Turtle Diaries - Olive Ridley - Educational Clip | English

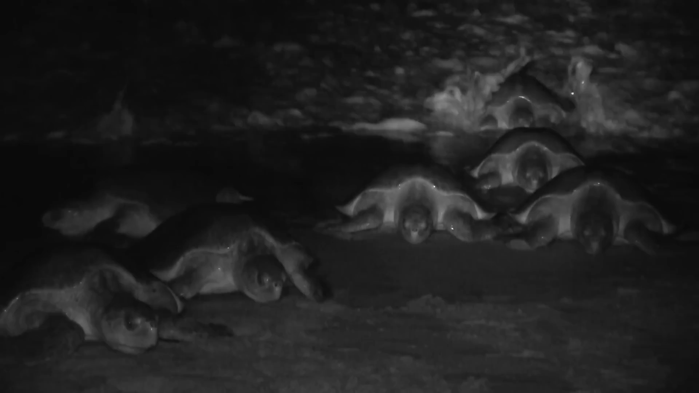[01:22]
A few months later one of nature's most stunning dramas the Arribada begins. The sands come alive as thousands of olive ridleys home in to nest on Odisha's beaches. This spectacular mass nesting is unique to the ridley turtles and is called Arribada meaning arrival in Spanish.
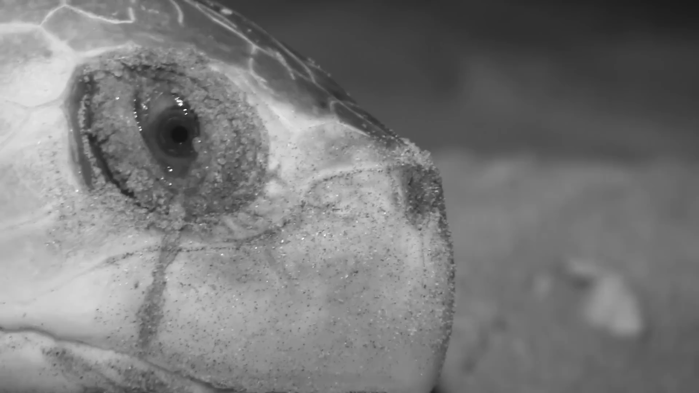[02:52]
Each female lays 100-130 eggs,
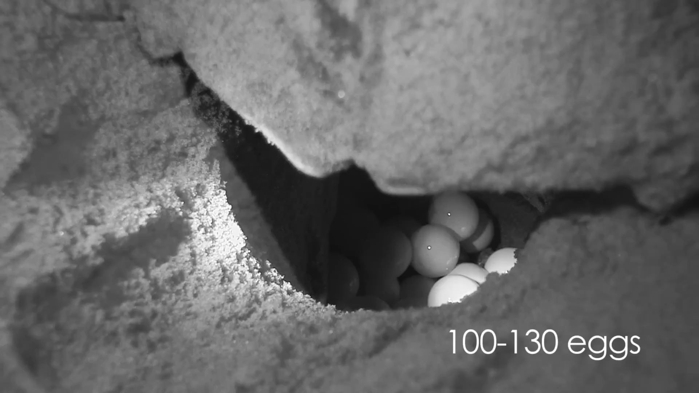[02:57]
at times going up to 150 eggs.
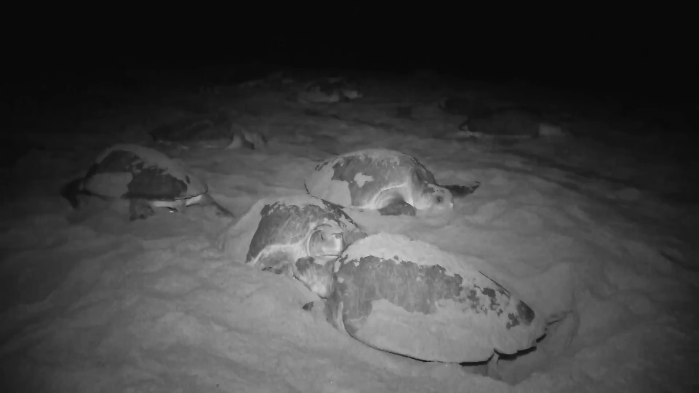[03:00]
In one season, they may nest 2-3 times.
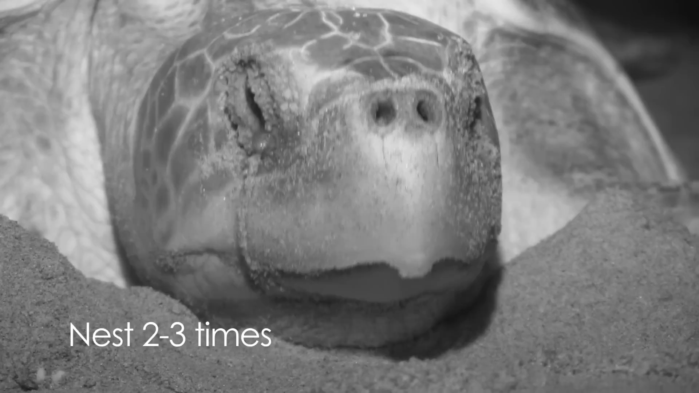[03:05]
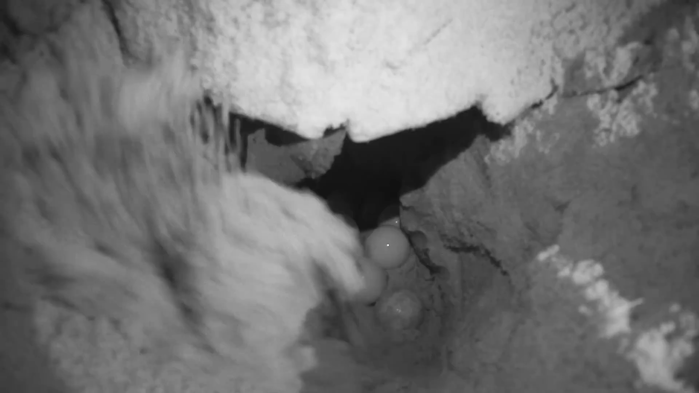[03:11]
Nesting completed, the olive ridleys cover the eggs and pound the sand firm, an act that is fondly called dancing by many ecologists.
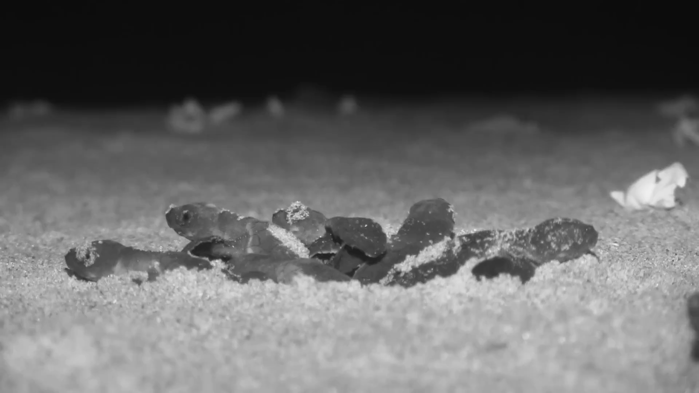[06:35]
45 to 50 days after mass nesting, the beach is full of activity again.
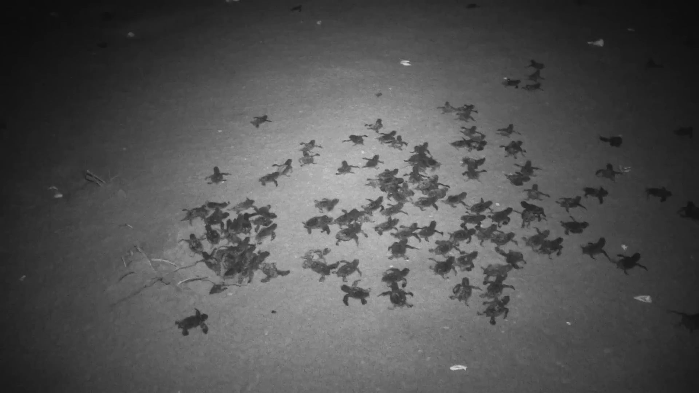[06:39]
This time it's the little olive ridley hatchlings emerging en masse. Each hatchling is not more than 7 cm and has yoke reserves that give it the strength to crawl to the sea and swim into the open ocean.
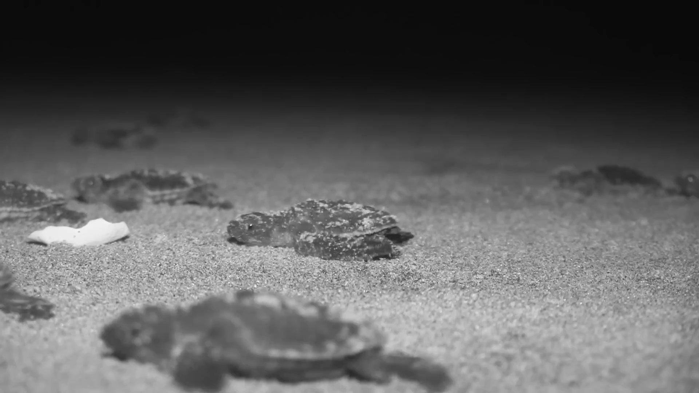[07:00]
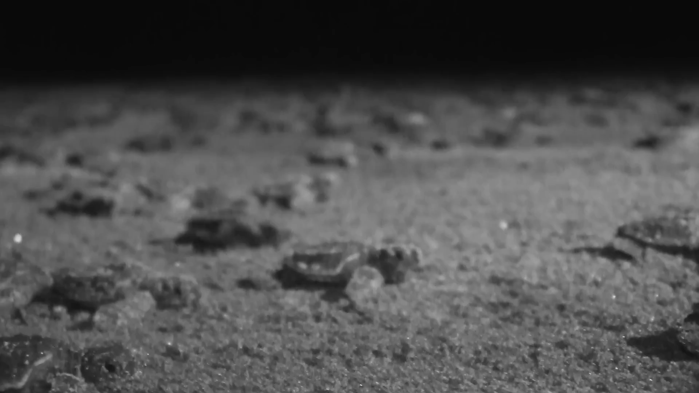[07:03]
Hatchlings only have a few days worth of energy in their yoke reserves and must swim quickly past the breakers to shelter such as seaweed rafts within the ocean.
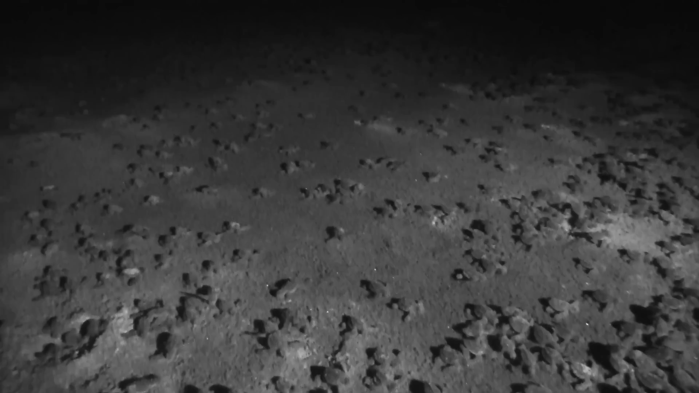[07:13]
It's a race against time and they have to
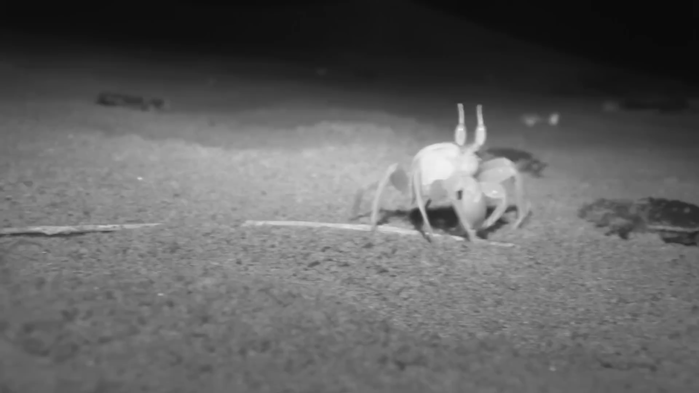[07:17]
overcome several obstacles to reach the sea before their yoke is used up.